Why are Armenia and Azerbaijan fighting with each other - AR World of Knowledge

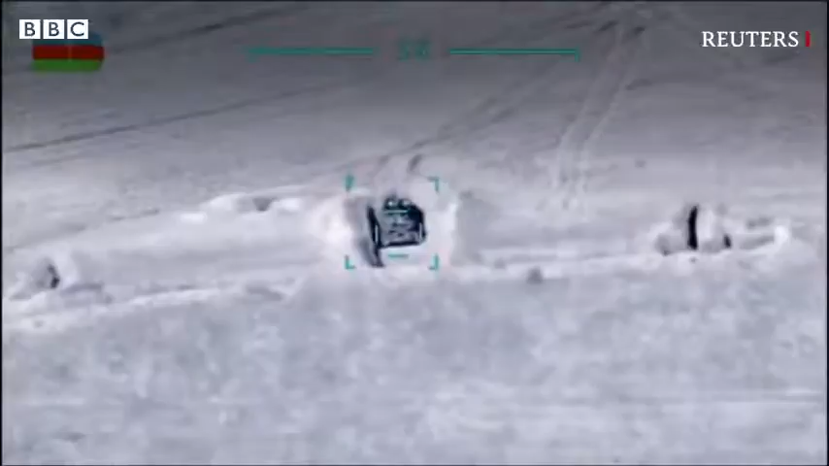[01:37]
کے بارہ فضائی دفاعی نظام تباہ ہونے کی بھی تلات دی ہیں آزربائیجان کے